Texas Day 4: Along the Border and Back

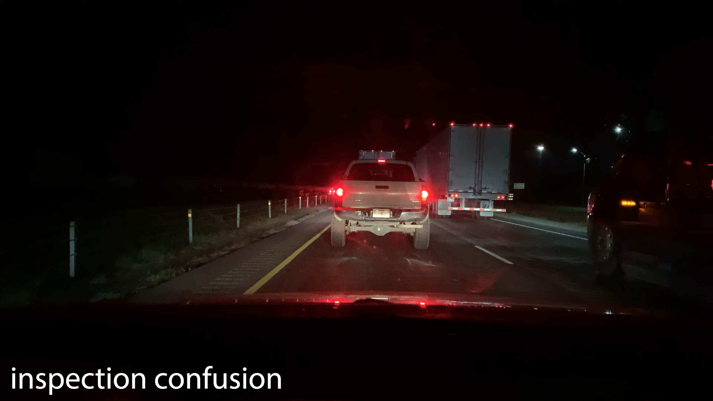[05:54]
some part of the west border of Texas and Mexico, I think. And there's like an inspection station. It's like 10 p.m. There's so many trucks. I really have no idea what's going on. Wait, we're not even on the border. What are they doing? What is happening? What? Okay.